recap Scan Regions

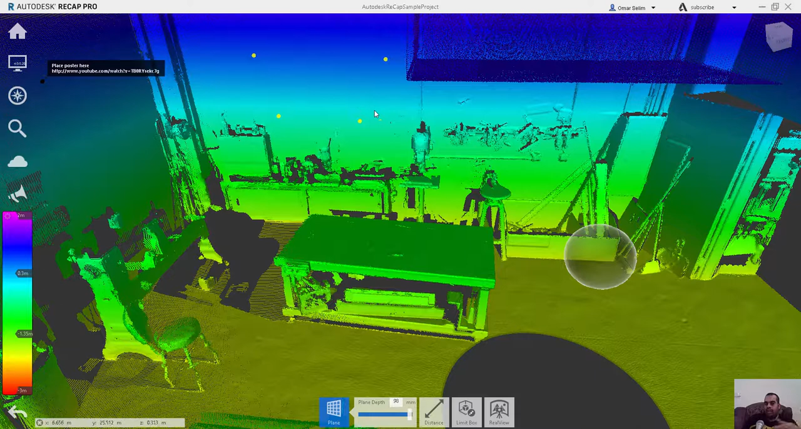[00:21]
وابدأ احدد على الحقيقة ثلاث نقط ممكن اكتر تمام لان نقطة واحدة بشباب فاهم فاني مستوى النقطتين هيديني خط بشيء او المستوى ممكن يليف حول النقطتين دول ثلاث نقطت هيبدأ يحدد لي المستوى وبعد كده بدوس انتر خلاص حدد لي الحيطة دية ممكن اجي هنا في ريجن واقول له نيو ريجن سميني دي مثلا
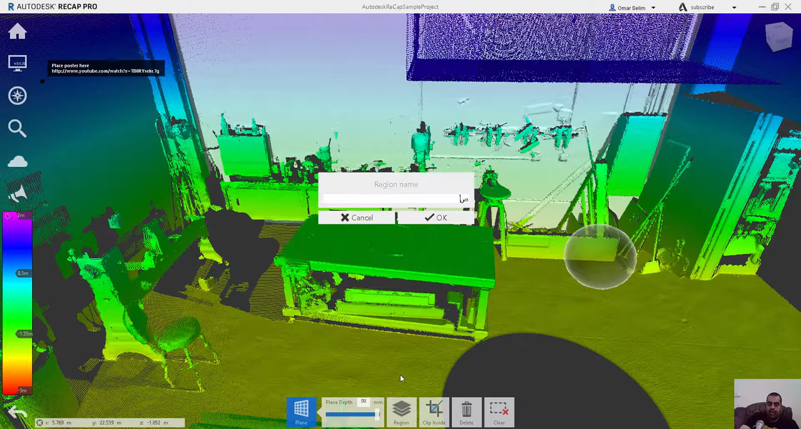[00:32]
الحائط الغاربي او الحائط الشر اذا ما انت عايز است مثلا اوكي ممكن بردو اجي على الحائط ديت وقول له ان الحائط دي عايز بردو اعملها بلان اهيت بشكل دوت وراح ديس انتر واجي هنا في الريجن خالب اكوا بيبدأ يديها لون اقول له مثلا دي وول نورس
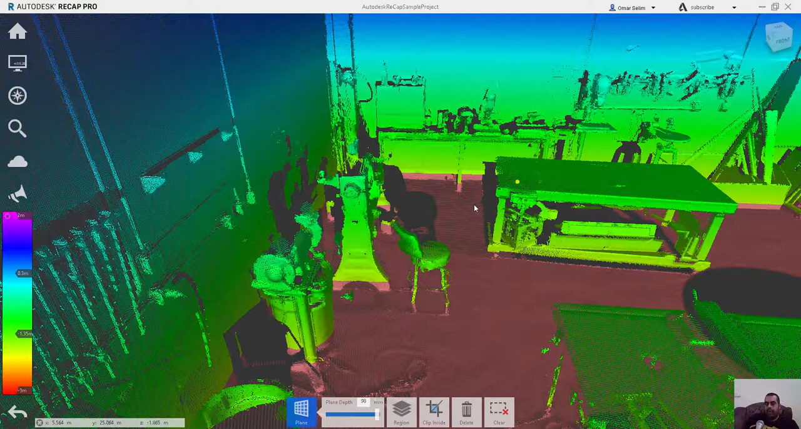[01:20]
احددها لك هتقول له نيو ريجن دي خليها فلور 1 تمام اوكي طيب بعد كده يعني خلاص دوس كيب وخرجت من امر دي عايز رجع الحائطة دي الحائطة دي الحائطة دي الحائطة الارضية الحاجات ده كله خلاص ضاع كنت انا بلعب كده وخلاص لا بيجي هنا في البروجيك نفيجاتور هتلاقي هنا الاسكان تلاقي كل الحاجات موجودة هيت الفلور اللي انت حددتها الول است تقدر تخفيهم تقدر تجمدهم تقدر تغير اللون بتاعهم يعني مثلا ده تدين لون تاني حتى سيبقى ظاهر
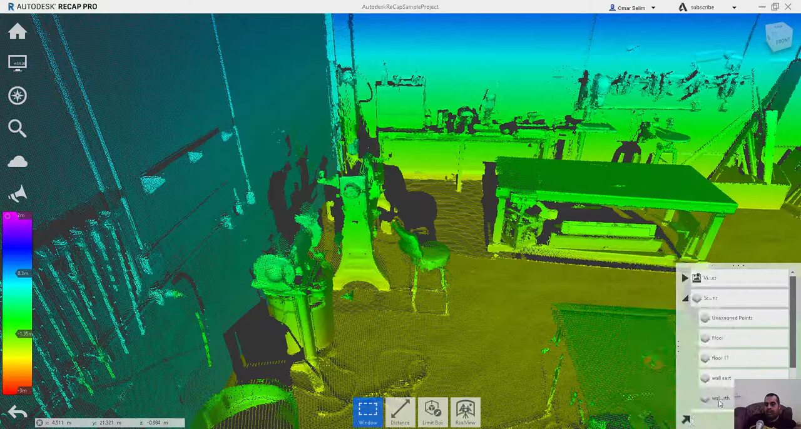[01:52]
عايز تخش مثلا على الحائطة دي تقول له بدل لون اللازر ادوت عايزين لون مثلا شيك كده يتغير معاك وتقدر تحدد اي واحدة فيهم تقدر تلغيها تقدر تعدل فيها زم انت عايز بحث